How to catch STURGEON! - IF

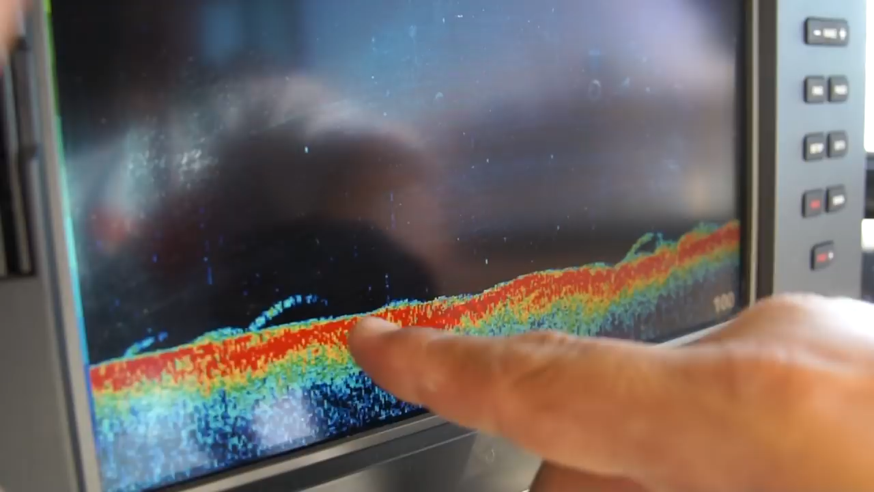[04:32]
These ones right here on the bottom are the feeders. So we got one, two, three, four, we got five, six. So we're actually marking some good fish here in this deep hole. Hopefully these fish will blow out of this hole and come right into where our baits are.
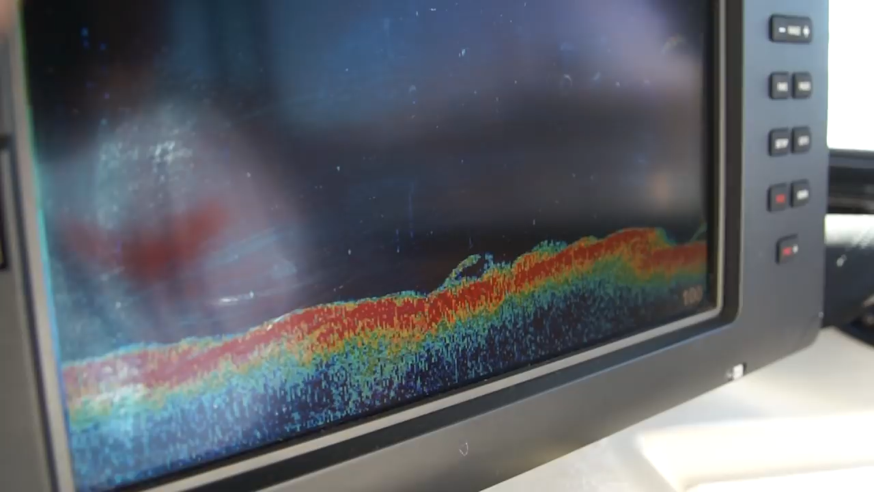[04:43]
Here comes another one. Hopefully that's his head hanging towards the bottom.
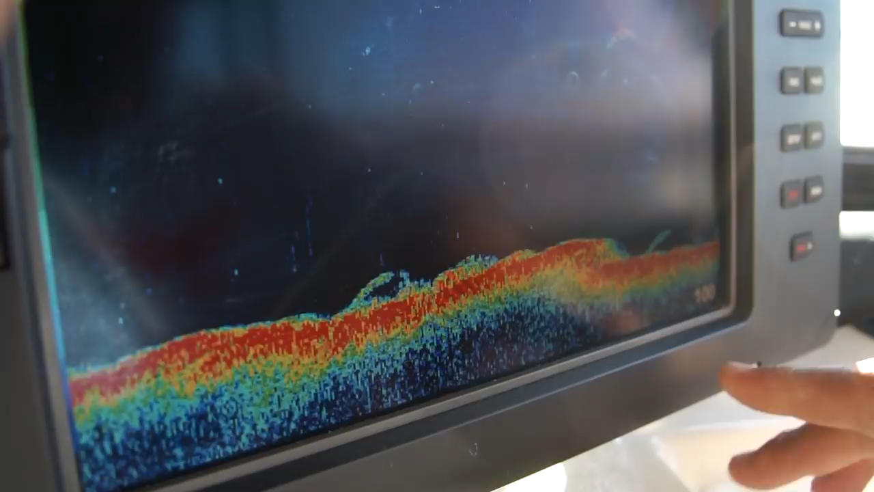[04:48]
But as you can see he's got the arch here. We've got another one right there on the bottom.
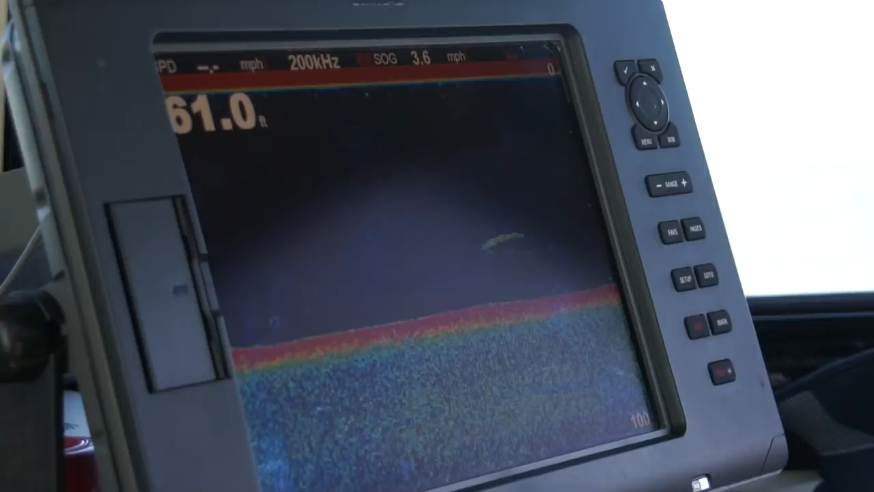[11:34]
On screen: speed 3.6 mph
You can see there's some fish inside here. We got some fish that are suspended that are just traveling through. But what you want to do is if your tide's ripping, you want to go a little bit shallower so your weights are able to hold.
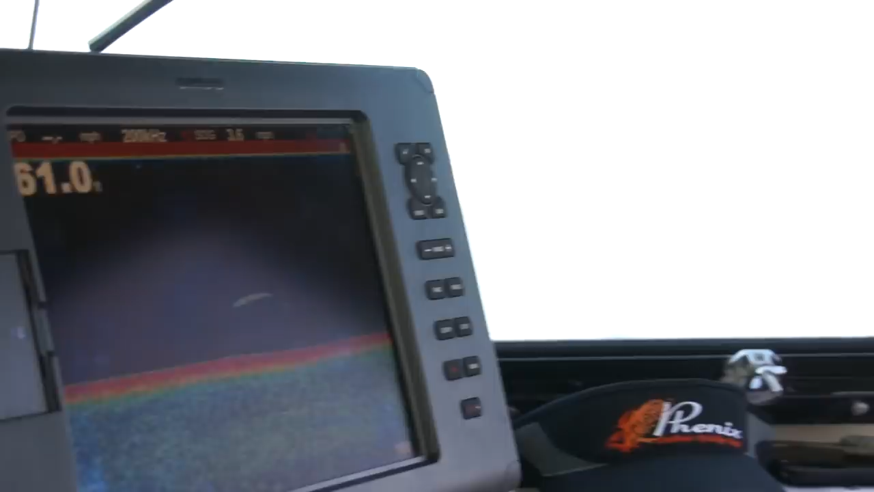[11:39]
And if the tide isn't going pretty fast like it is today, we got like a two foot tide.
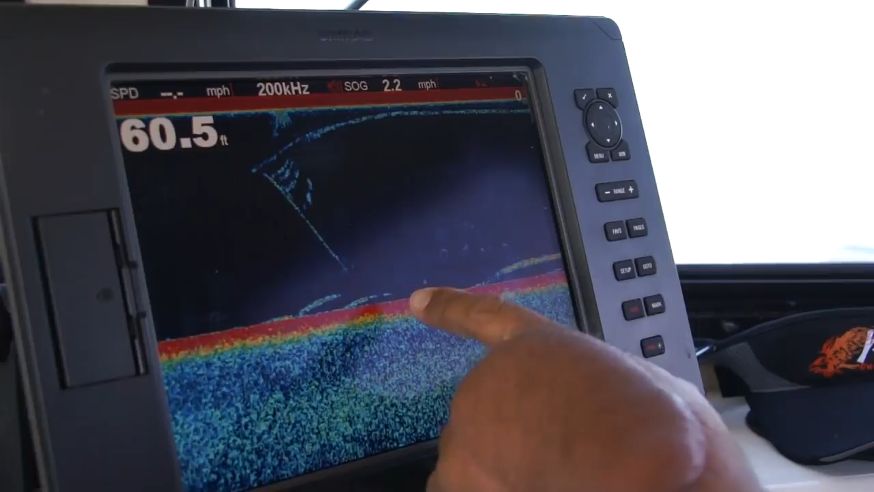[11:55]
On screen: depth 60.5 ft
This is our anchor and this is the way we normally catch our fish. Right there on his head. You got him, you got him. Is he there?